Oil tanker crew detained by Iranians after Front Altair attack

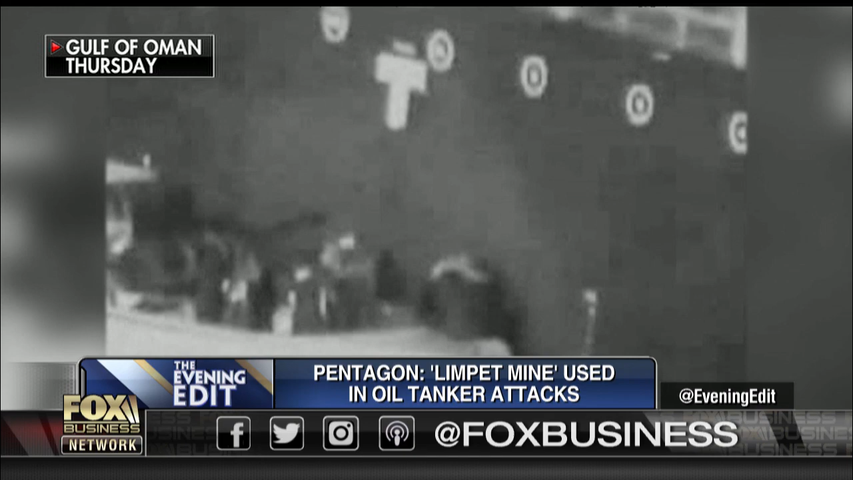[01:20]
Officials say this Iranian Islamic Revolutionary Guard fastboat were the ones to remove that unexploded mine from the hull. Iran denies it played any role in the attacks.